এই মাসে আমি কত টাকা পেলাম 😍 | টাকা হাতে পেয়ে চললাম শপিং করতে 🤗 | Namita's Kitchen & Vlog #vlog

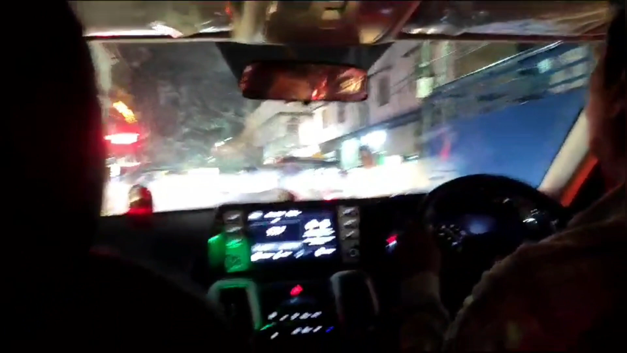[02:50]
শপিং করতে এসে দেখো মার্কেটে কত ভিড়, আধা ঘন্টা জ্যামে ফেসে রইলাম।